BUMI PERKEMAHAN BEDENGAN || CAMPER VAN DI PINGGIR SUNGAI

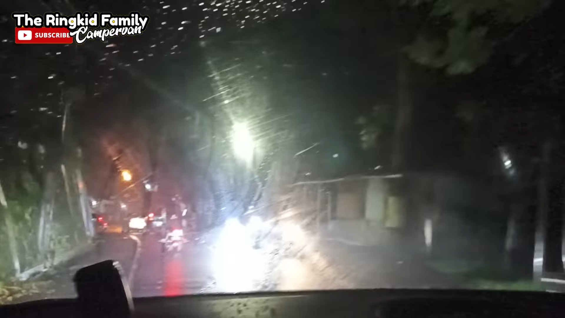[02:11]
Jalanannya masih lumayan. Ini enggak pakai AC sih. Rada buram guys.
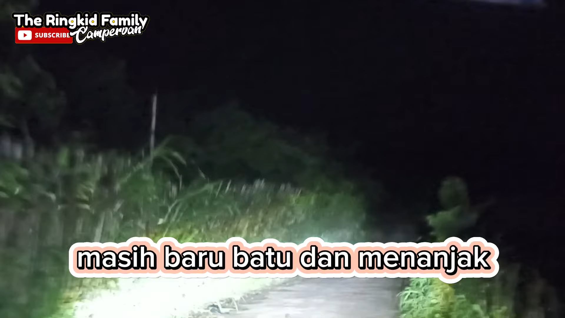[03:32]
Tetapi untuk mobil apapun masih bisa masuk guys. Masih aman.